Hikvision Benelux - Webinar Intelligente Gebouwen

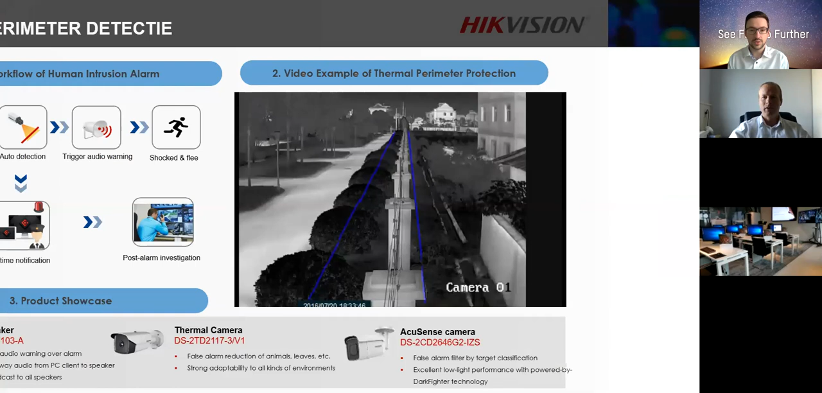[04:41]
Je krijgt een pop-up op het moment dat iemand zo'n lijn overschrijdt.
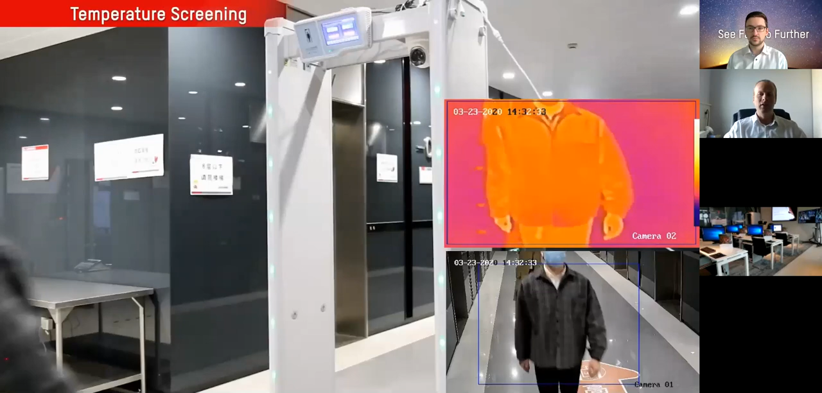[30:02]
waarbij je dus door de detector heen moet lopen en je dus ook direct kan zien of je temperatuur te hoog is.
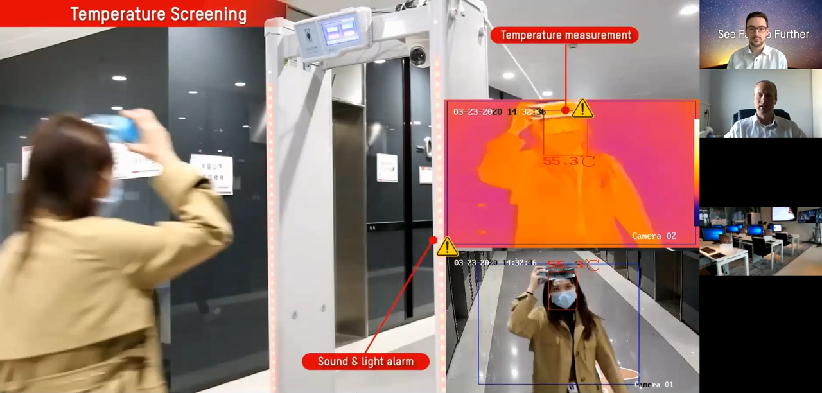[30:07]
On screen: spot 55.3°C
Dus aan de hand van lampjes aan de zijkant, hetzelfde bij een gewone metaaldetector,